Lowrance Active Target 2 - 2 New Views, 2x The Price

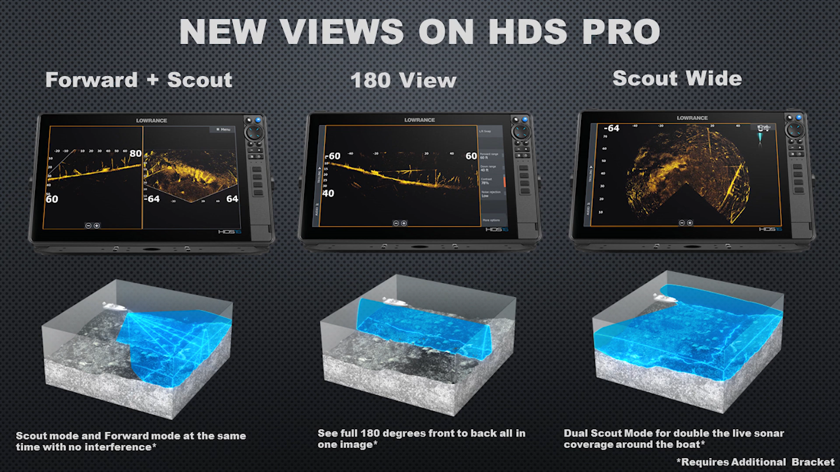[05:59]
And then finally, our scout wide view, very similar to the 180 view. However, the transducers are just mounted with the optional bracket in the scout mode to give us this huge coverage around the boat in scout mode.
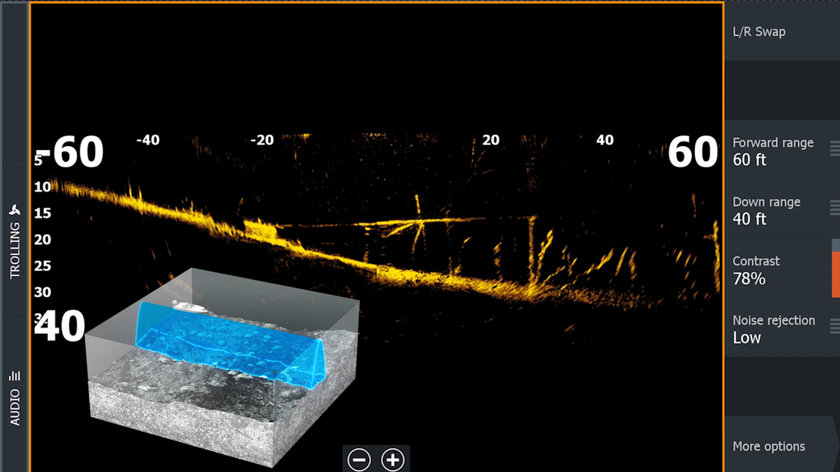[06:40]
Now again, my only complaint with this view is just the amount of dead space on the screen. So hopefully we can fill that up with a split screen view. Here's a look at the forward and scout mode together. This will be helpful when you're targeting fish with your forward view. You're going to be able to see how they're using structure, relating to structure, and which way they're going when you lose them in the forward view.
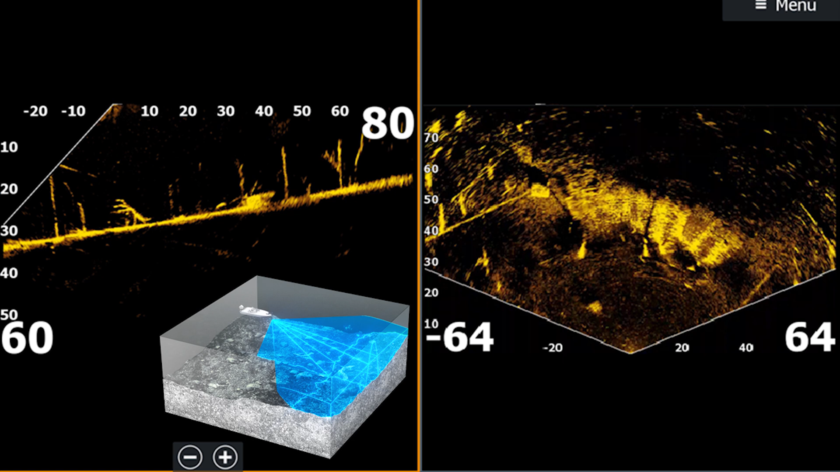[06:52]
You still be able to see them in the scout view. Lowrance also brought out a scout shallow water mount, which is going to be optimized for water less than 10 feet.
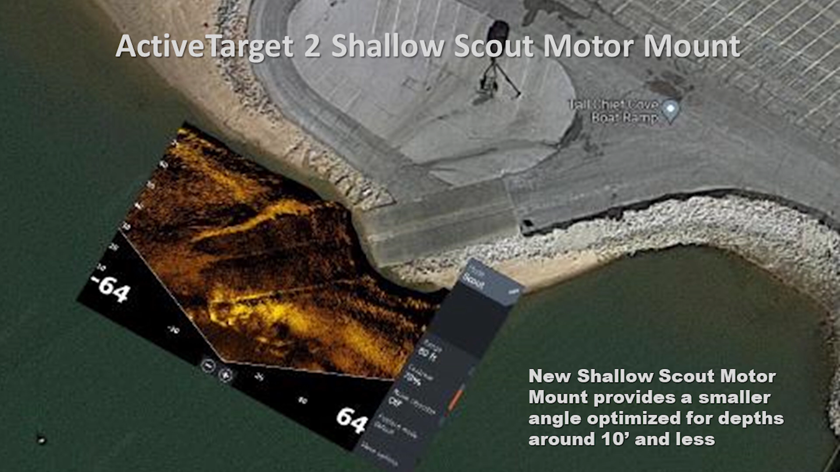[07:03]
And because of the angle that the scout mode typically would be at, it usually wasn't all that great in shallow water. This new mount is designed to fix that problem, and here's an example of it looking at a boat ramp. Of course, one of the biggest questions, if you're already an ActiveTarget owner, should you upgrade to ActiveTarget 2? Well, let's look at some comparison shots now.
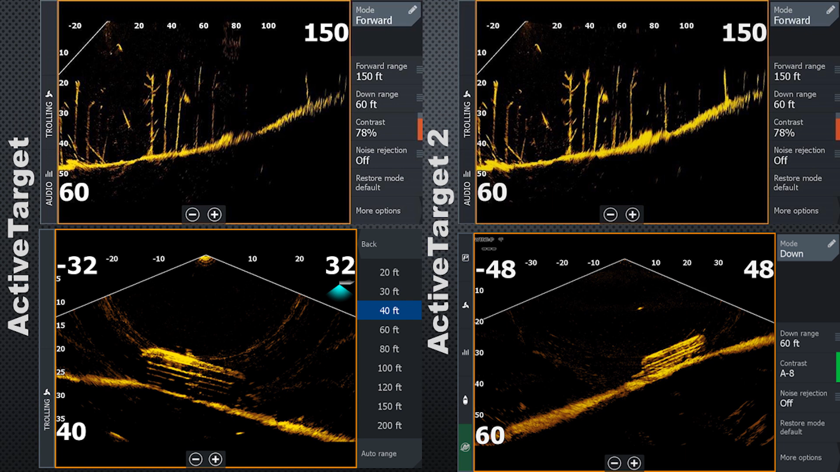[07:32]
We have ActiveTarget on the left and ActiveTarget 2 on the right. The settings are the same on each transducer here. If you notice the top right in ActiveTarget 2, when you compare that image with the top left, the intensity of the signal is that much stronger. Much better sonar returns along the entire bottom. The detail in the trees looks about the same, but it does look like it may be picking up targets further away a little bit better. And here's another example. The bottom image definitely looks with a little bit finer detail in the bridge piling that we're seeing there, and even in the bottom to the left of the bridge piling.
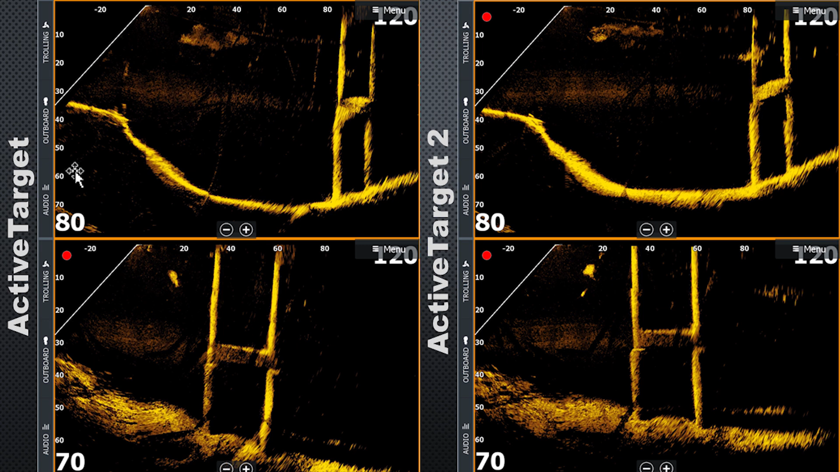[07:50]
So to me, it definitely does look like a higher detailed, smoother image that Lowrance is claiming. So here we have ActiveTarget 2 again on the top and ActiveTarget on the bottom.
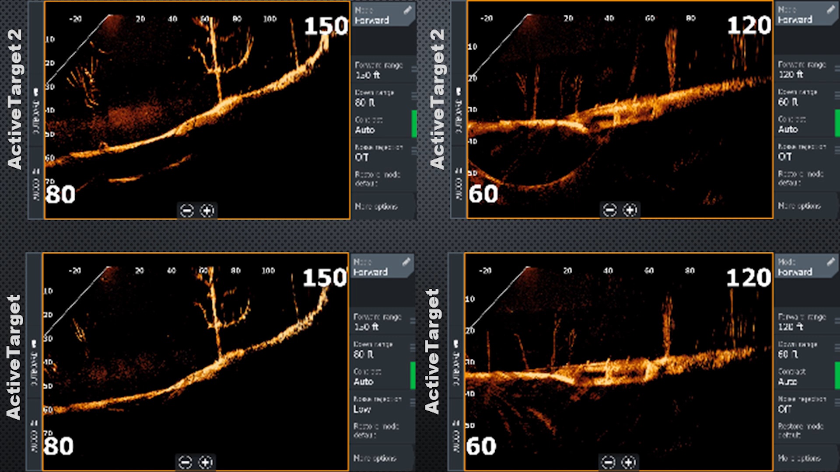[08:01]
And on the left image, you can see that school of bait fish around 20 to 40 feet, just that much more intense than the ActiveTarget.